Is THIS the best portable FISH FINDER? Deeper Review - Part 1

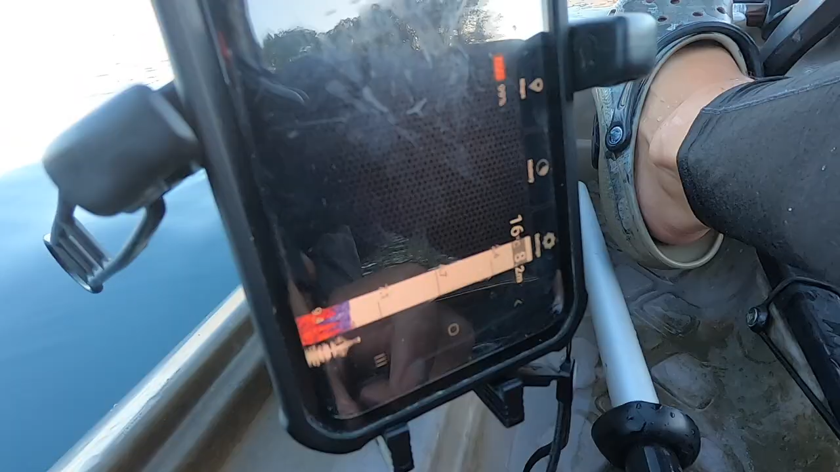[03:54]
And here we start getting our reading.
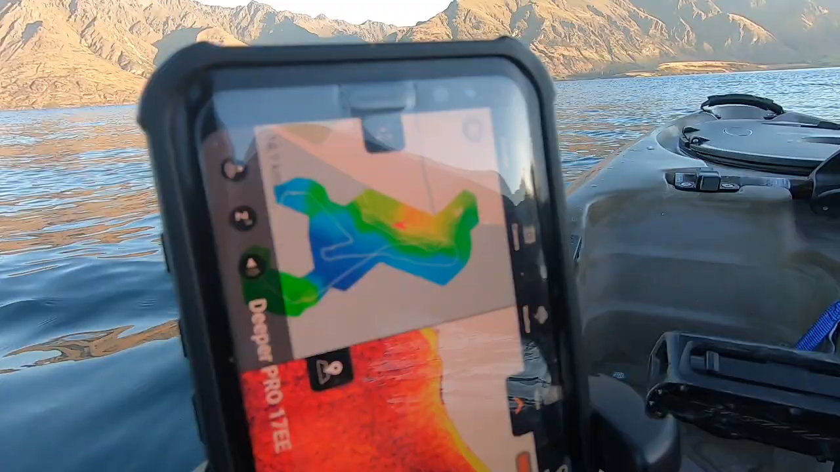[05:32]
So some of the phone holders that you can get for a kayak or so they only let you put your mount your phone in portrait
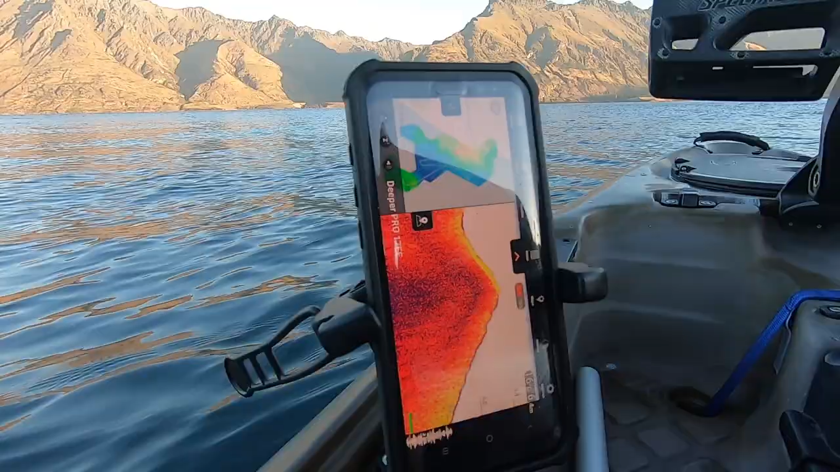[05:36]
mode and I wish the app would would work for that. Then you wouldn't have to you know look around with your head like that to actually read the fish finder.
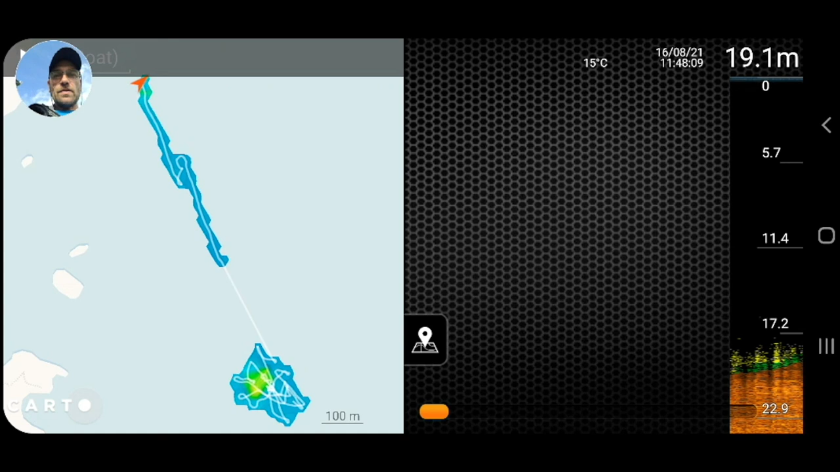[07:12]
On screen: depth 19.1 m, water 15°C
So you can see here that's where I started the red arrow and I pedaled towards the reef and here's the reef.
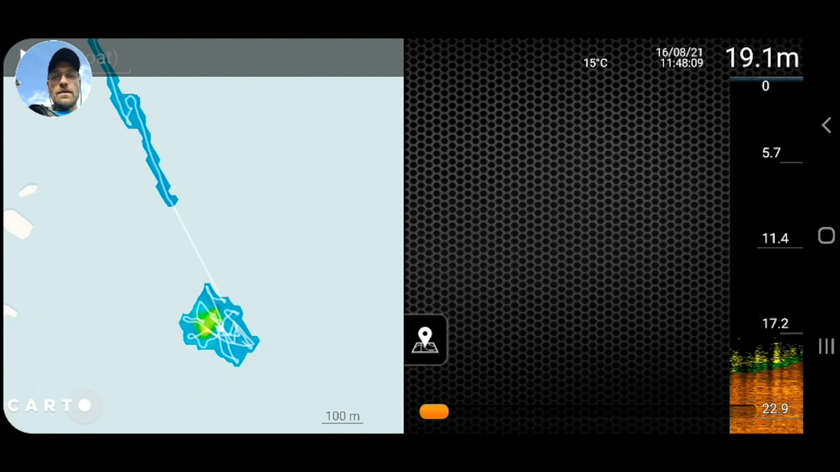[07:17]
On screen: depth 19.1 m, water 15°C
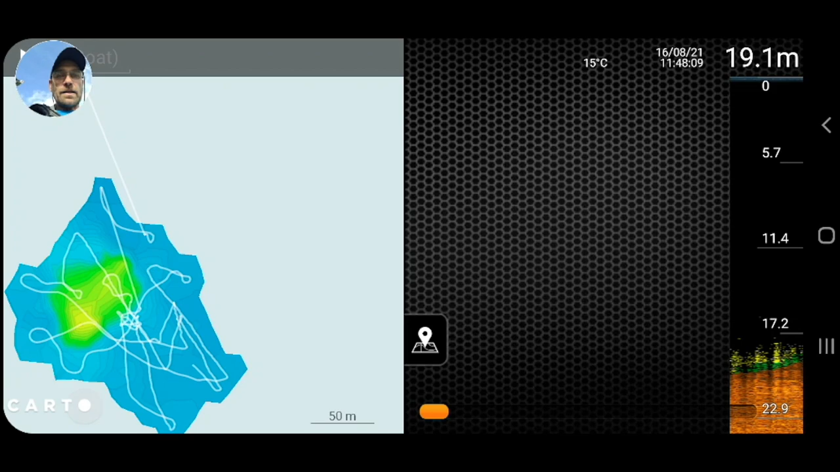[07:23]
On screen: depth 19.1 m, water 15°C
And here on that right side I can scroll through my recording so you can see my kayak moving around here. So basically once I got to this reef here you can see how I pedal along here and the reef starts up here.
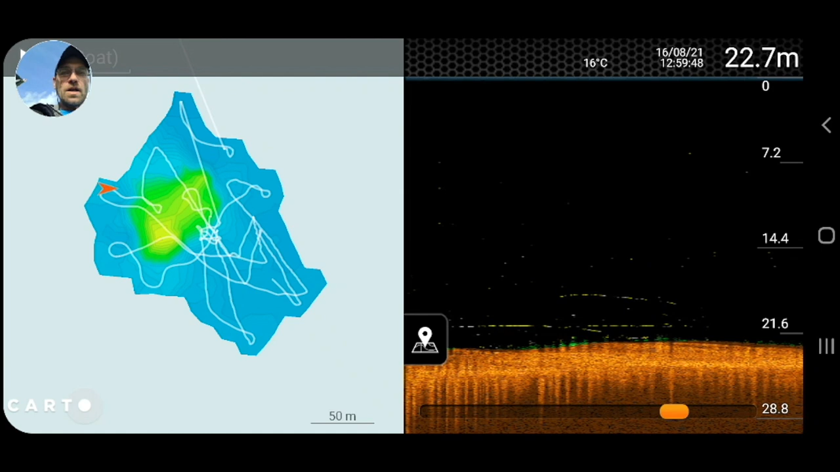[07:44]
On screen: depth 22.7 m, water 16°C
And I pedal right over this reef come down on the other side and you can actually see that there's some fish arcs here. So as expected the fish will be sitting just past the drop off and hiding there. So I kept pedaling along with my kayak and sort of circling around this reef to map this out. And this is basically what a bathymetric map is here.
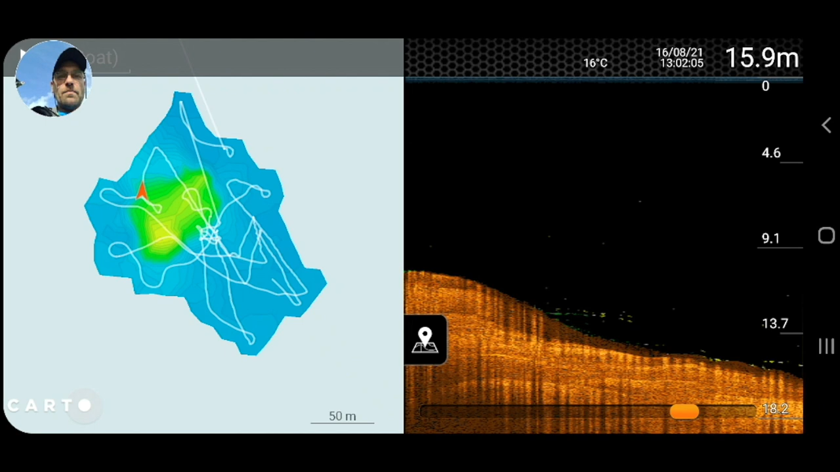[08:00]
On screen: depth 15.9 m, water 16°C
A map of the sea floor and later on when I go pedaling or kayaking again in the same area
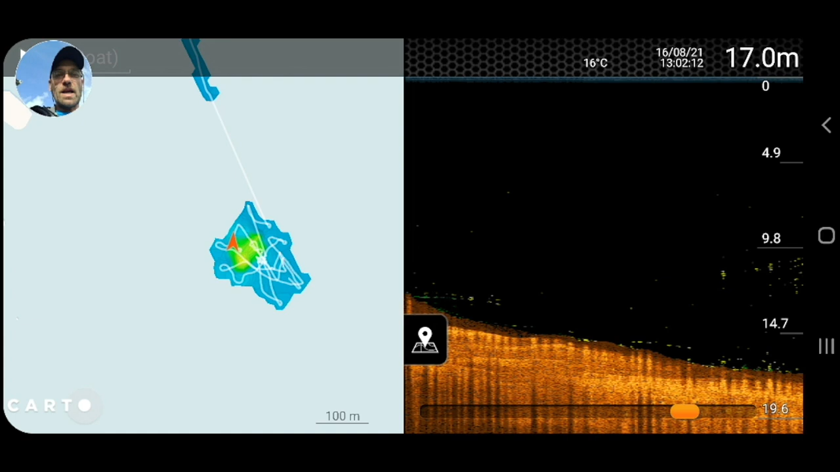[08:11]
On screen: depth 17.0 m, water 16°C
this map will automatically come up again and I can see which areas I've already mapped out. So yeah I kind of like this feature these bathymetric maps you can always come back and look where the fish were
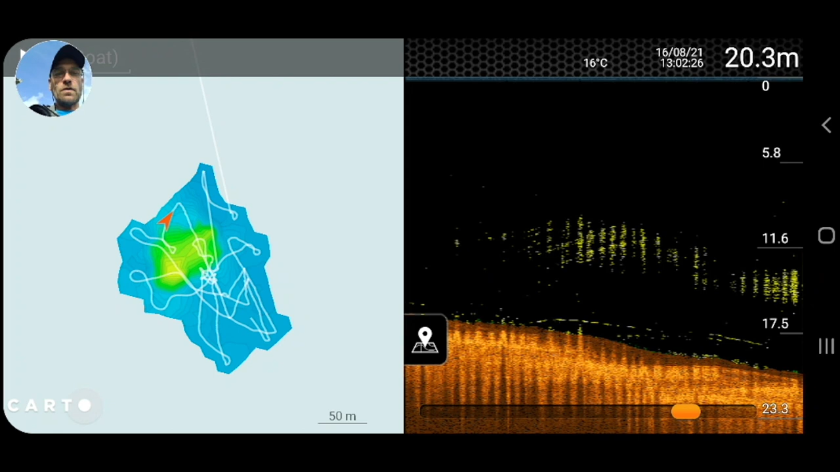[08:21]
On screen: depth 20.3 m, water 16°C
holding and what the area looks like and pedal back to exact the same spot where you have mapped out an area before. And another really cool feature is that you can look at those maps on the computer.
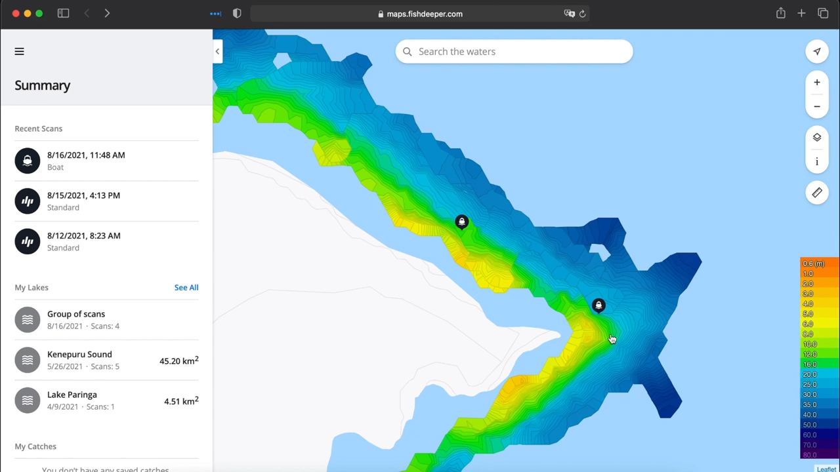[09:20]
I have a closer look how I went around the point and so on and then if I click on one of those icons it will bring up the trip and when I bring up a previous trip then I can just go in here and I can choose the speed, a replay speed and I can actually replay my trip here and I can see where I went and I can use the bigger screen here to look at the actual trip that I had and maybe see what I might have overlooked while I was out fishing.
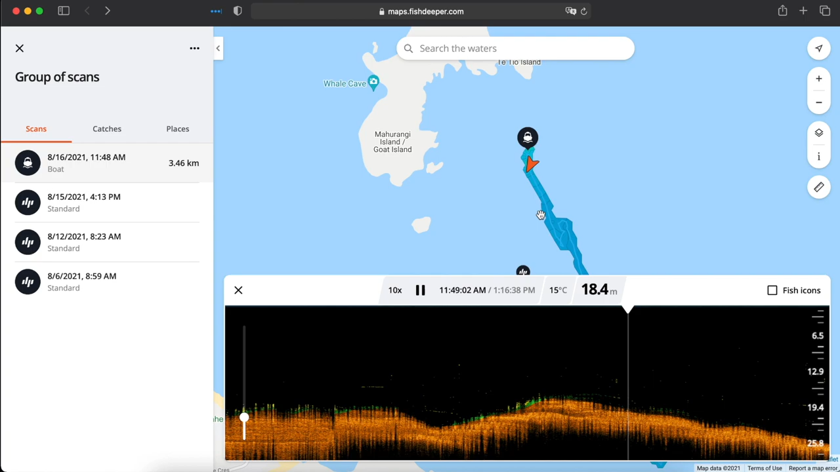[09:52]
On screen: water 15°C
So I just wanted to show you that quickly and yeah something nice to play around with when you have a deeper. Yeah so that's that's about it to the app it's a nice fish finder app and I I'm quite happy with it.